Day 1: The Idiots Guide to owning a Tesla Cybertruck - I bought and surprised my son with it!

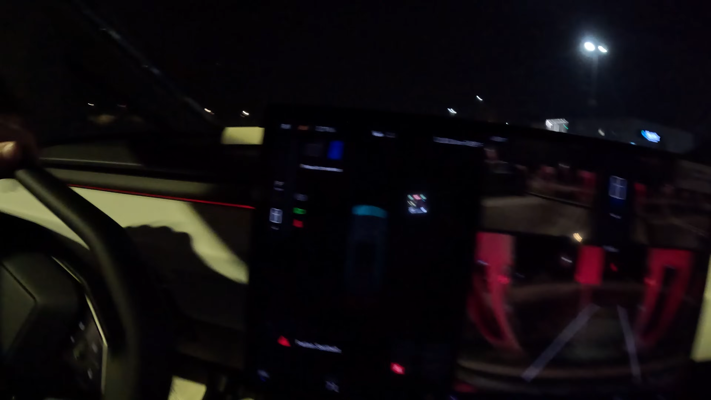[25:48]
I'm in reverse. You can see how little space I actually have. Jeez, that looks dangerous.